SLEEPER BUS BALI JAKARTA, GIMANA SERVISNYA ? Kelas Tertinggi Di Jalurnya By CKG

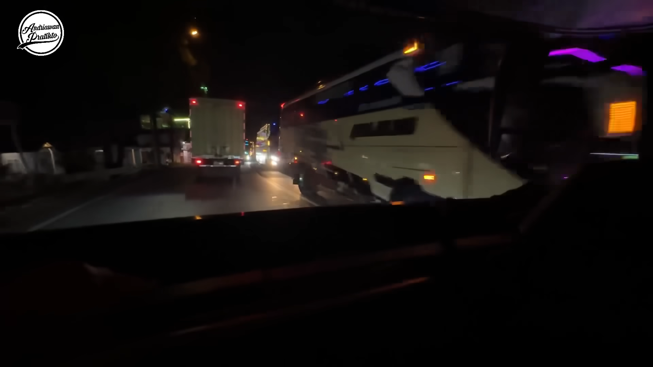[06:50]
Banyak bis wisata yo. Liburan, heeh. Oh.
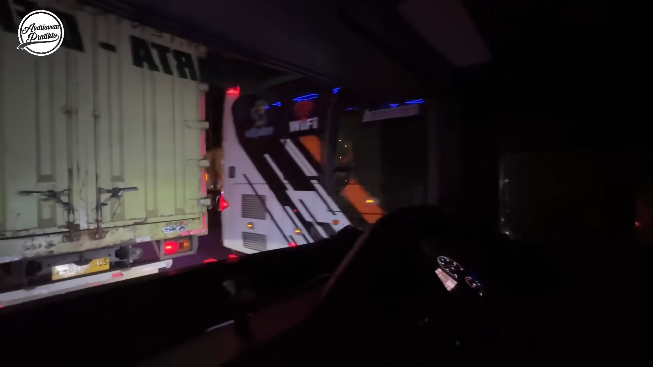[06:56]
Di bawah sini emang AC-nya kurang dingin ya? Iya. Oh.
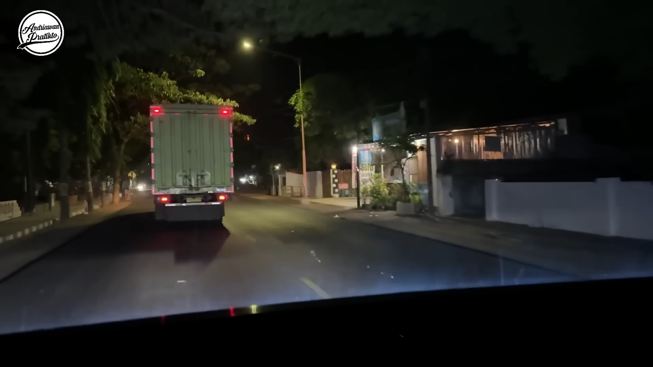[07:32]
Oh. Kalau yang sebelah itu Asandi namanya. Oke, siap. Dia pernah main di Pala dan Pasaran. Oh, Pala. Pengurusnya siapa? Mas Jering. Ya. KG kan. Uh-huh. Habis ini rumah makannya M Trans.
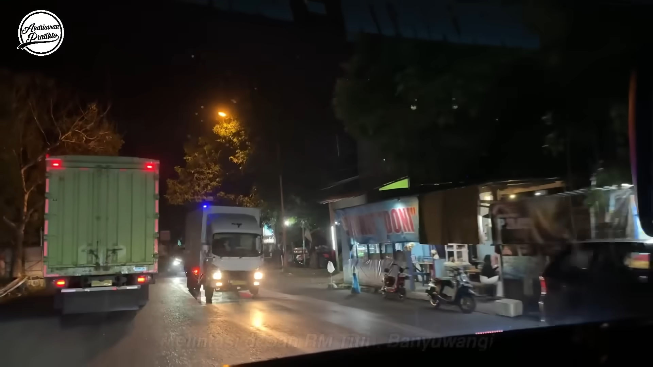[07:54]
Rumah makan Titin. Nah, di sini. Ini ya. Iya.
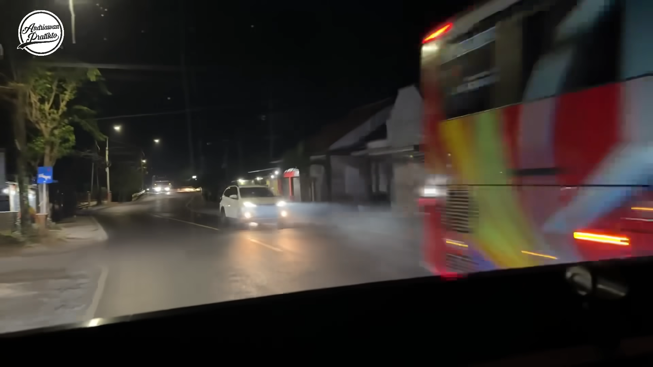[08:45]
Dari tadi kita ketemu banyak banget bus pariwisata, tapi ini bus-bus akap sih ini. Ini M Trans.
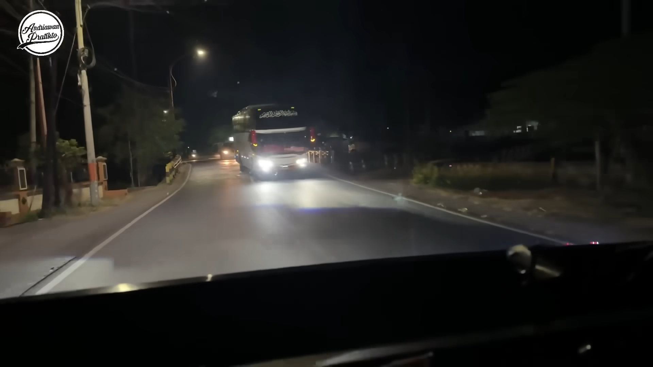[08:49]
Dari barusan Gunung Harta, di depan adalah bus M Trans yang Emperor tujuan ke Ponorogo, sorry. Tapi udah jauh sih, kenceng banget dia. Papasan dengan bus Tiawan Uhario Trans.
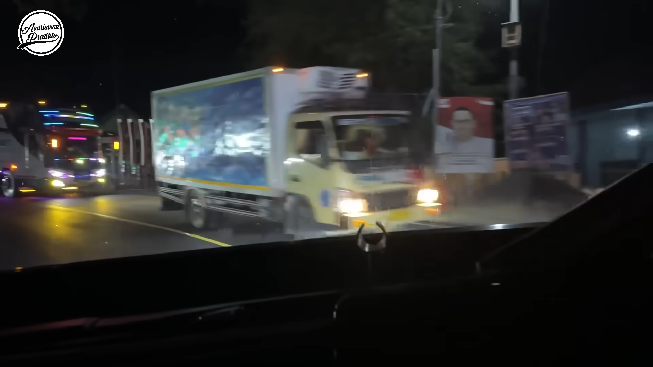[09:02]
Bus Batu.
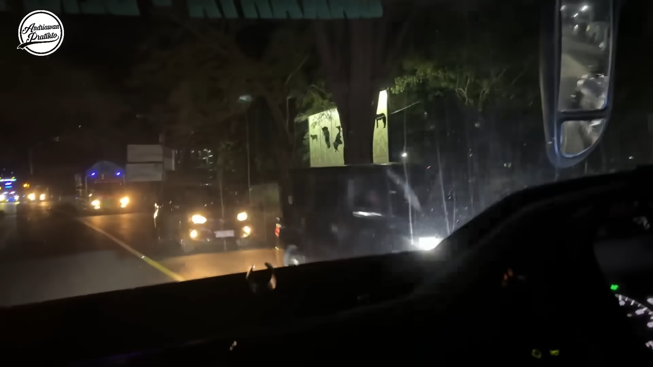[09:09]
Ini di depan Taman Nasional Baluran. Nah, di sini gerbang masuknya.
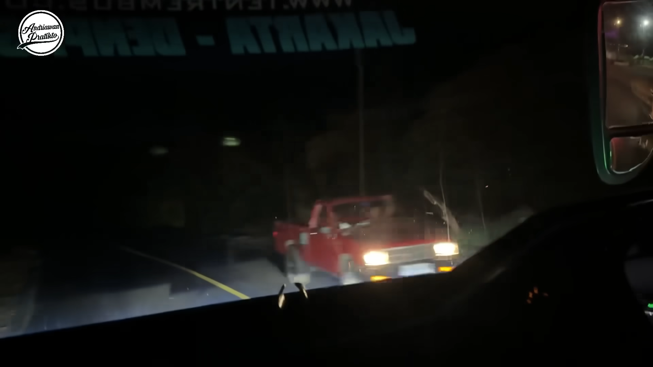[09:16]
Banyak banget dari Trans ke arah Bali. Sekarang jam 23.10, habis ini udah nggak ada sinyal lagi. Sekitar setengah jam ke depan.